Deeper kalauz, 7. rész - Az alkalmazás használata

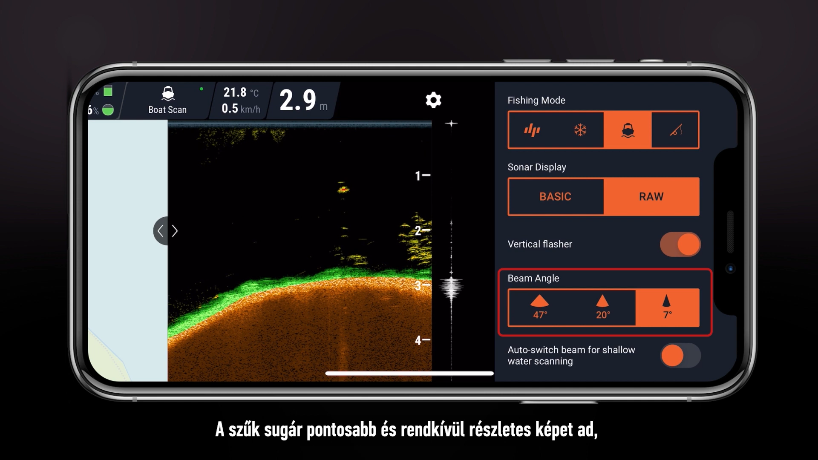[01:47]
On screen: depth 2.9 m, water 21.8°C, speed 0.5 km/h
Narrow beams are more accurate and provide a very detailed image, but are sensitive to movement of the sonar.
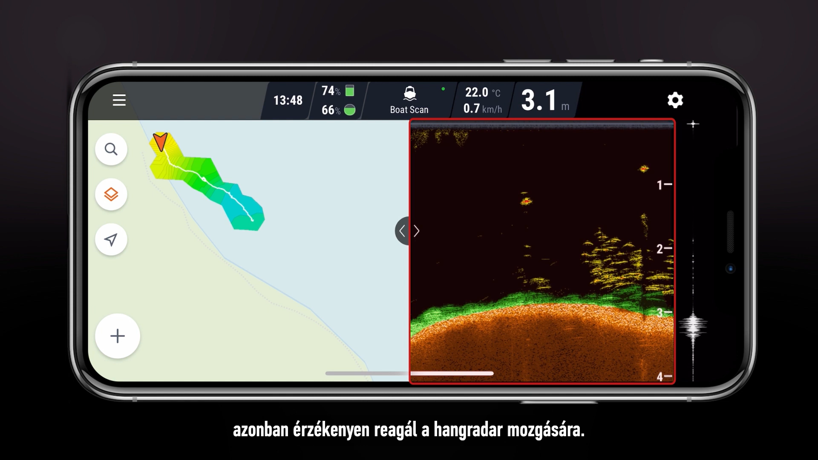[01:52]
On screen: depth 3.1 m, water 22.0°C, speed 0.7 km/h
The medium beam is a good middle ground between narrow and wide.
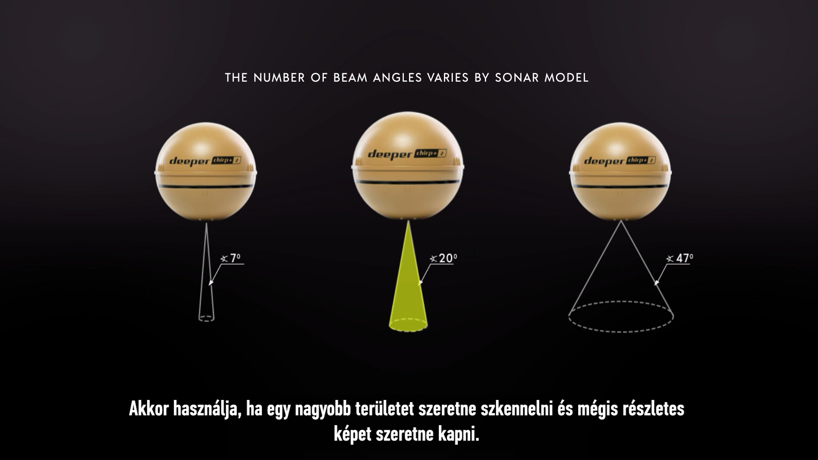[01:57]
Use it when you want to scan a larger area, but still want to have a detailed image.
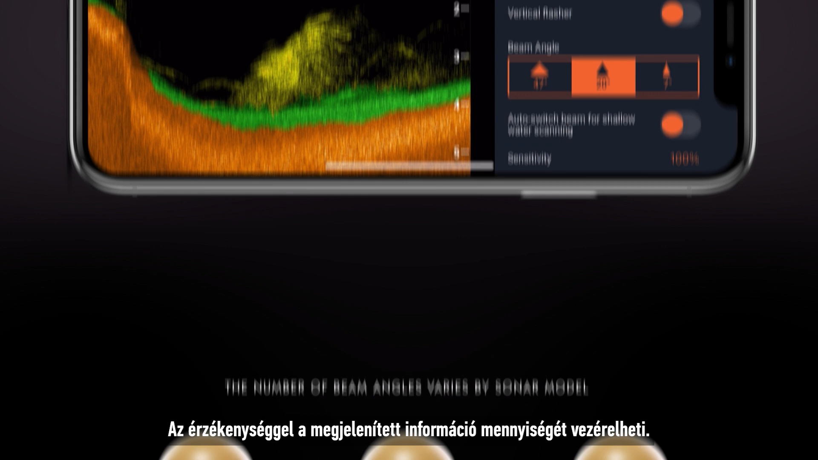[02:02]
Sensitivity controls how much information you see.
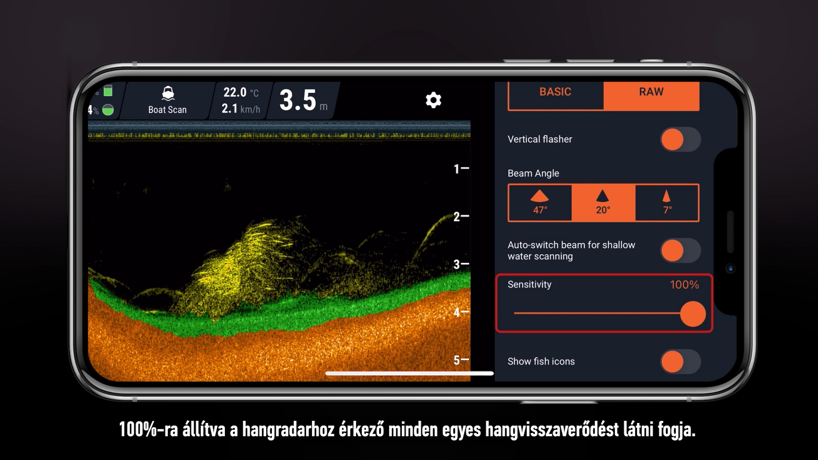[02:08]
On screen: depth 3.5 m, water 22.0°C, speed 2.1 km/h
At 100%, you will see every single sound reflection your sonar receives. Reducing the sensitivity will filter out weak reflections.
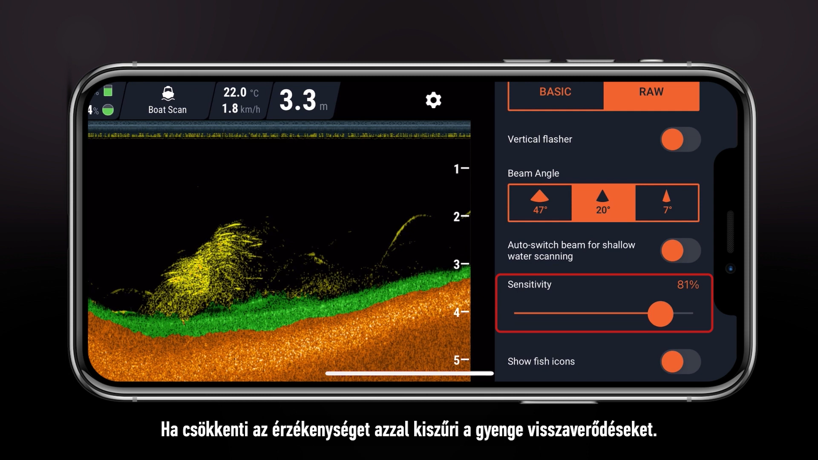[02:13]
On screen: depth 3.3 m, water 22.0°C, speed 1.8 km/h
There is no perfect setting, so adjust it accordingly.
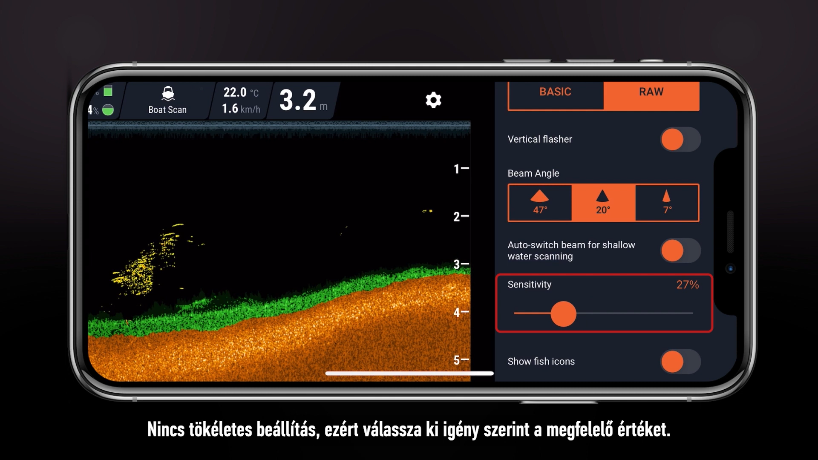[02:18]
On screen: depth 3.2 m, water 22.0°C, speed 1.6 km/h
If there is a lot of clutter, reduce the sensitivity until you can make out the important information.
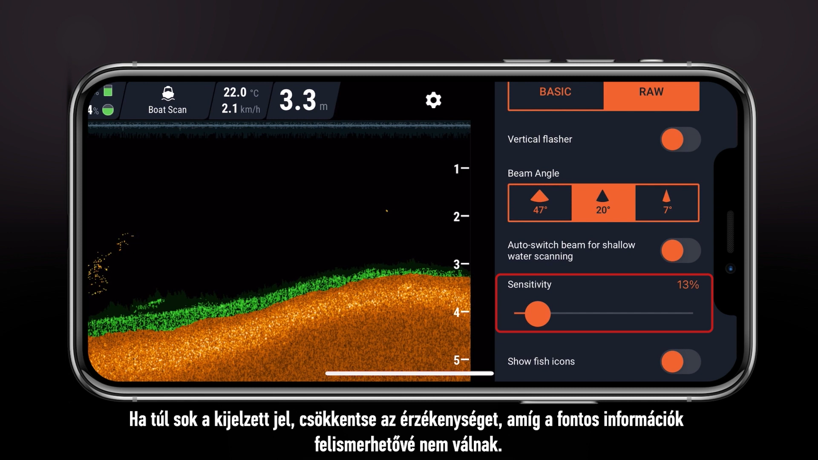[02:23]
On screen: depth 3.3 m, water 22.0°C, speed 2.1 km/h
Fish icons enable an algorithm that
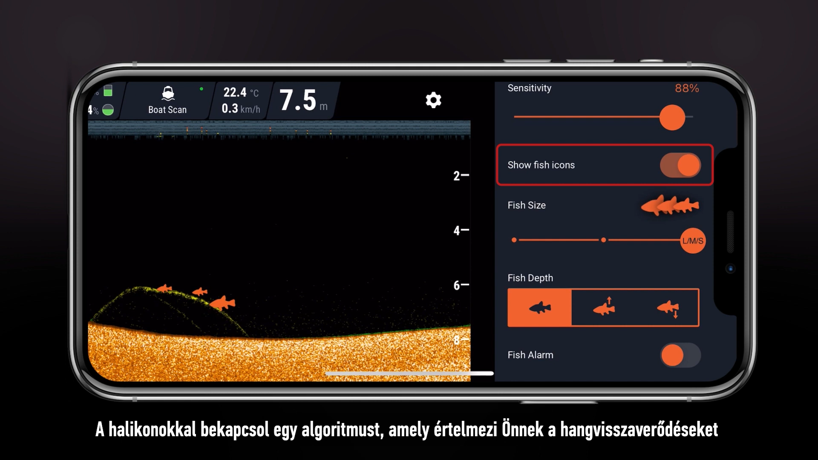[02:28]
On screen: depth 7.5 m, water 22.4°C, speed 0.3 km/h
interprets the sound reflections for you and assigns icons to what it thinks are fish.
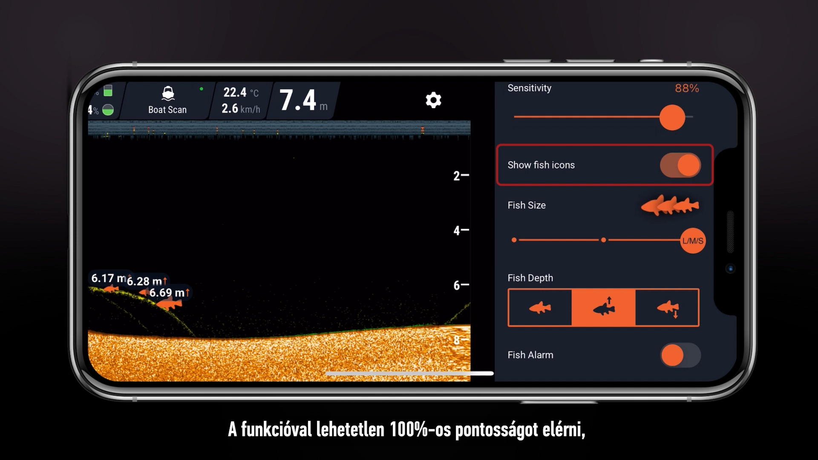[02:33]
On screen: depth 7.4 m, water 22.4°C, speed 2.6 km/h
It is impossible to make it 100% accurate, so we recommend learning to interpret the readings yourself.
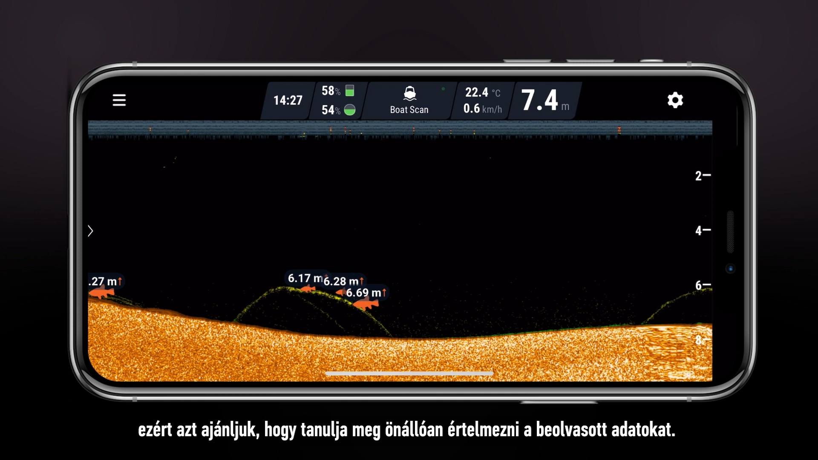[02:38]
On screen: depth 7.4 m, water 22.4°C, speed 0.6 km/h
Color palette changes the colors in which readings are displayed.
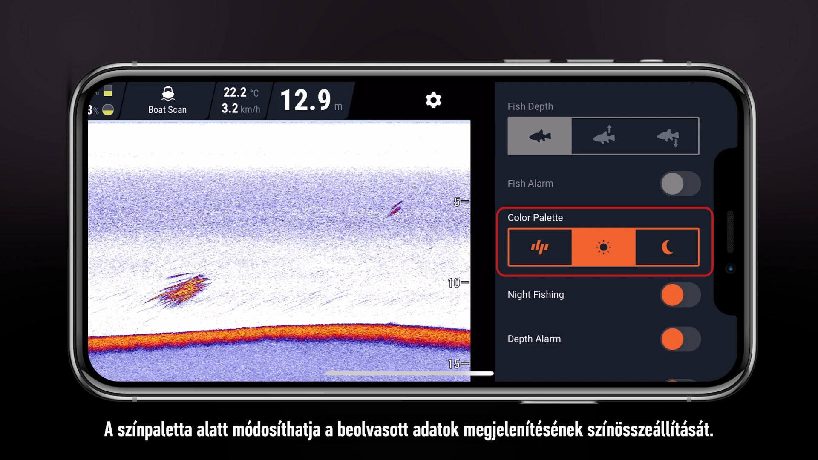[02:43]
On screen: depth 12.9 m, water 22.2°C, speed 3.2 km/h
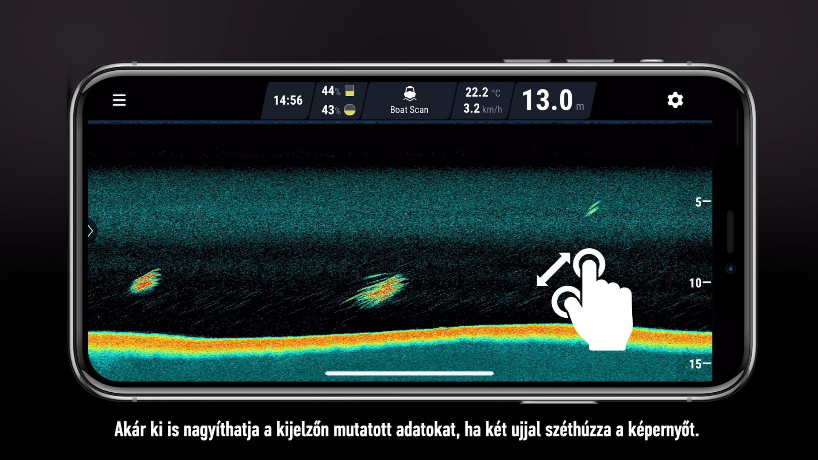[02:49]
On screen: depth 13.0 m, water 22.2°C, speed 3.2 km/h
By the way, you can zoom in on your readings by spreading the screen with two fingers.
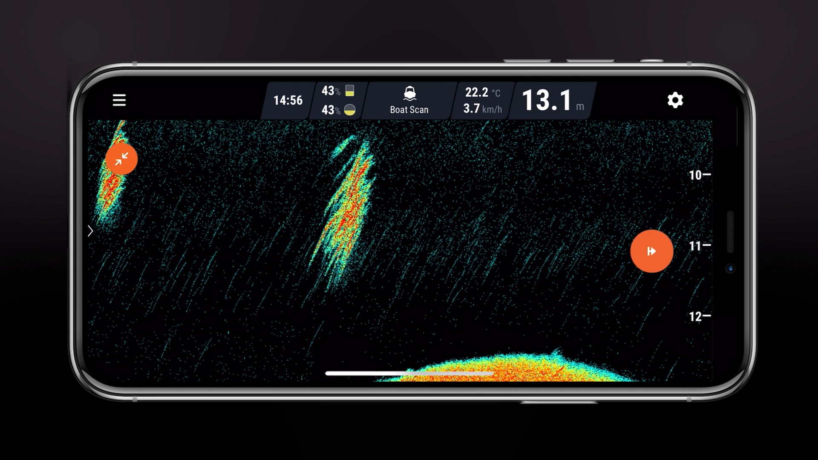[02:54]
On screen: depth 13.1 m, water 22.2°C
Night fishing turns on the LED light inside your sonar for better visibility.
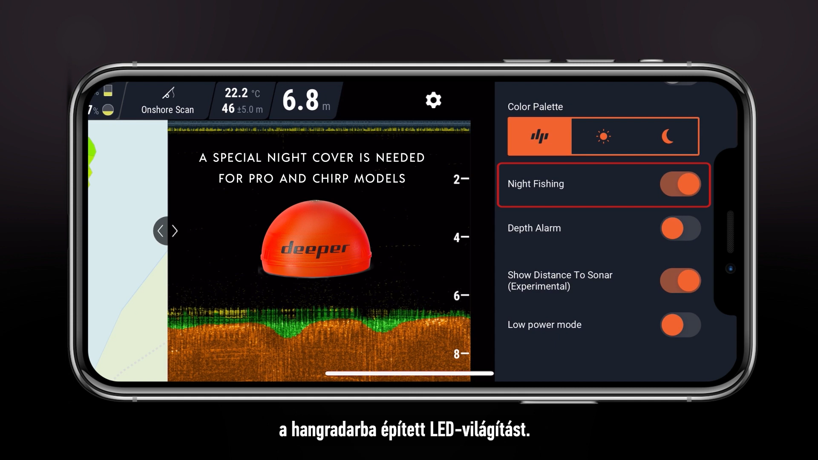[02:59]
On screen: depth 6.8 m, water 22.2°C
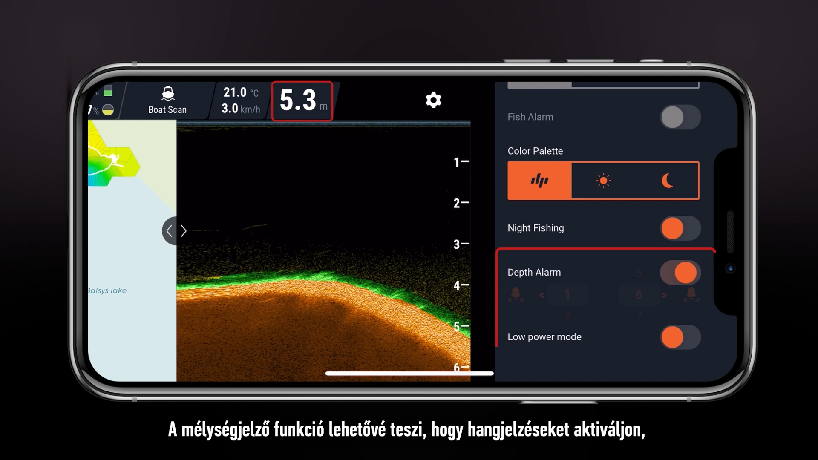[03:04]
On screen: depth 5.3 m, water 21.0°C, speed 3.0 km/h
Depth alarm allows you to enable sound alerts for when you reach a specified depth.
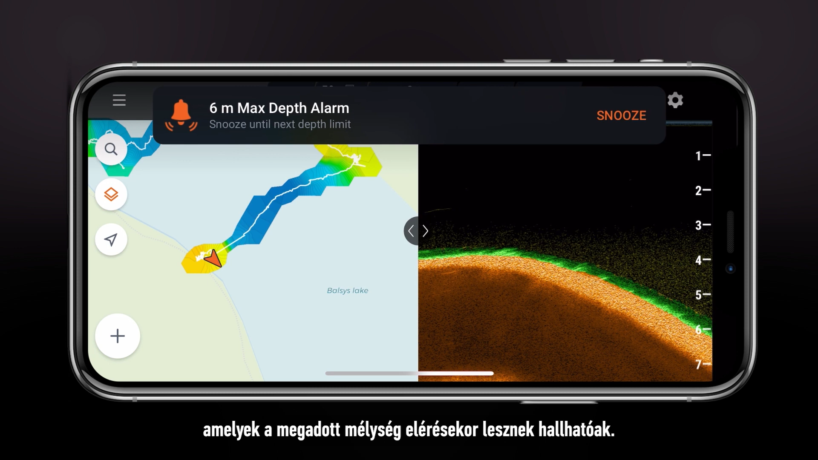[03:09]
Show distance to sonar displays how far the sonar is away from you.
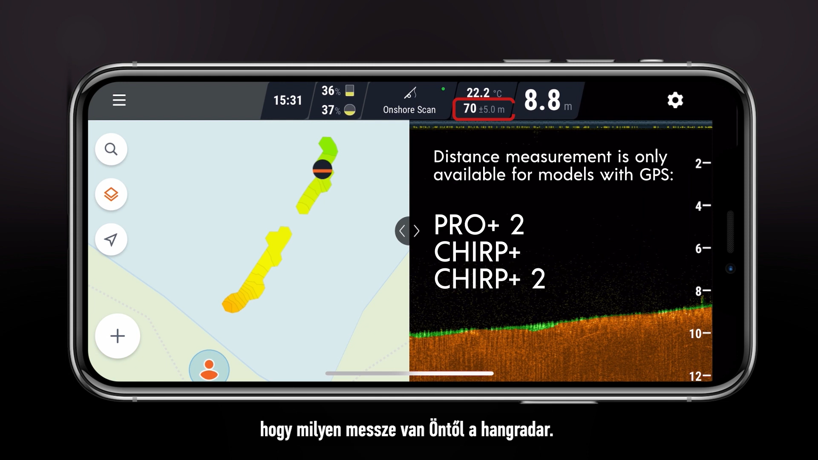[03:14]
On screen: depth 8.8 m, water 22.2°C
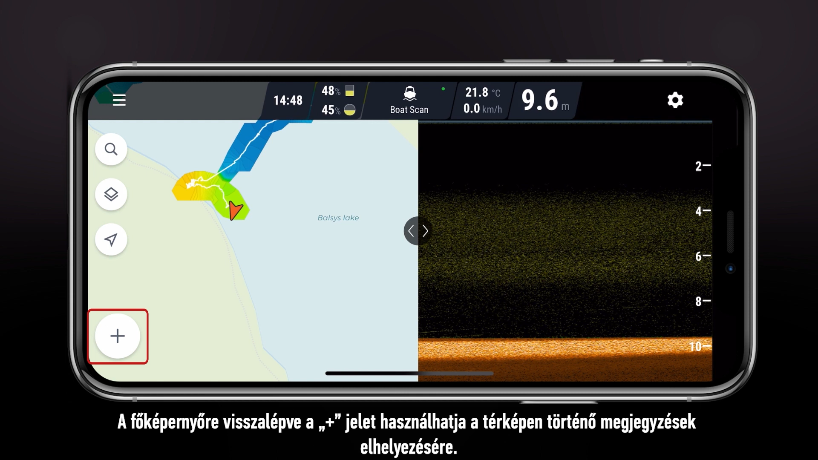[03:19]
On screen: depth 9.6 m, water 21.8°C
Back in the main screen, the plus symbol can be used to place marks on the map. You can mark interesting spots, water features or log your catches.